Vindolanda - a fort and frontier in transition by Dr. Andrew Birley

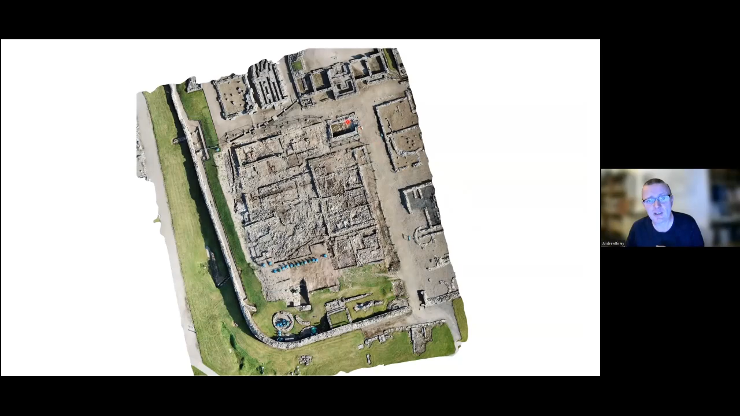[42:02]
down here and when we consolidate the site we'll put it back because it's an important part of the history of the site but i've taken it away to show the earlier buildings underneath and the next phases if we look at this picture the other way around here we've got the really densely populated third fourth century
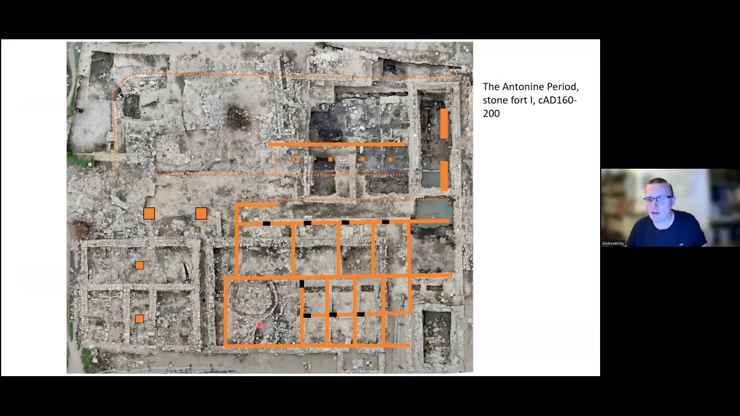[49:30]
over the top of them and that first stone fort gives us our anaerobic cap it sealed the oxygen out from the timber buildings below some nice vines coming from that area little owl
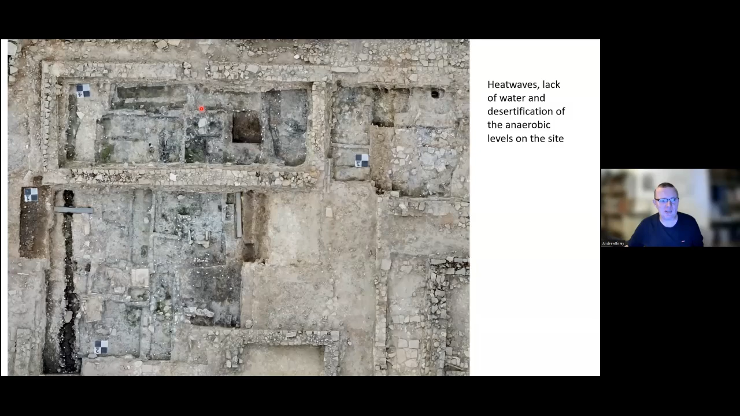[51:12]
desiccation across the site which damages writing tablets and very rare artifacts so walls like this that we encountered last year we've